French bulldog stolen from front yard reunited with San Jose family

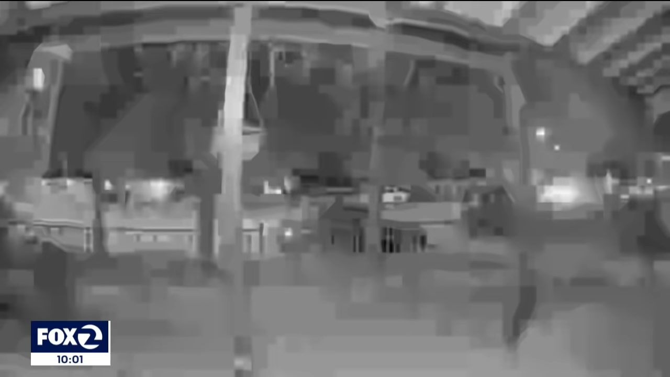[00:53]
It shows a man kneeling down, looking through the fence at the dog. Then a second man jumps over the fence, grabs the dog and hands her off. He turns around and tries to grab a second dog, but it appears that dog eluded him.